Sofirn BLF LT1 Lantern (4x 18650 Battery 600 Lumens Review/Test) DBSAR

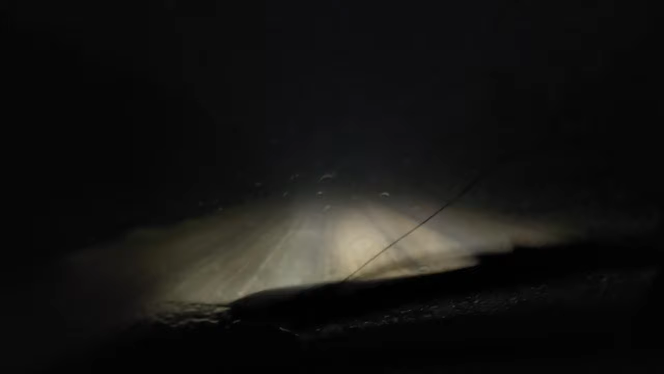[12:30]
we literally turned to go like down a trail you could say and uh five trees just fell in front of me and i'm like nope let's get the freak out of there there's a car coming head on